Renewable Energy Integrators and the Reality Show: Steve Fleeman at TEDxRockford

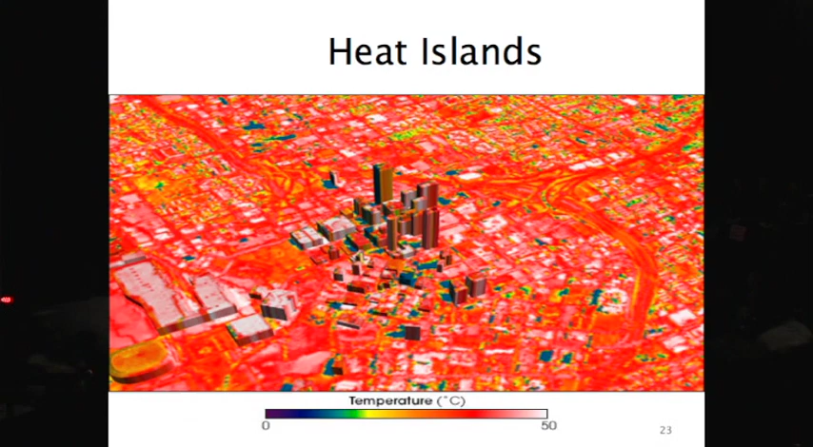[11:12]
where the roofs are capturing the solar energy and raising the heat load for the building, which causes additional work for air conditioning cooling.